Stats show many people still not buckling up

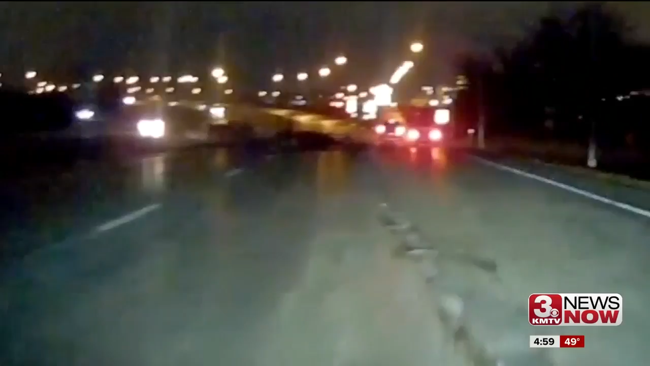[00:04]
A pickup truck over there on the left hits a detached trailer then rolls on I-29 in Council Bluffs this morning. Look closely. Another car then hit the same trailer. Both drivers were able to walk away. Investigators point out they were wearing their seatbelts.